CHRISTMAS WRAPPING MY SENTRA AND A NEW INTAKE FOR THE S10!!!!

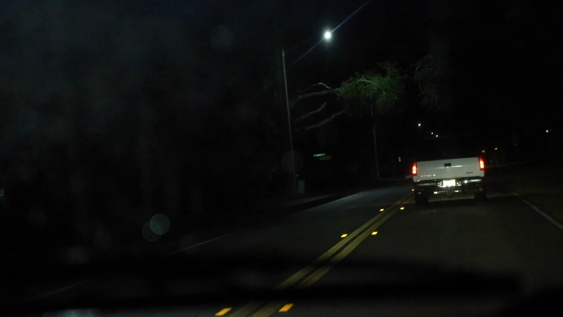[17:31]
Oh, he's gone. I can see his headlights just dipping in front of us. What? Oh, he's down there.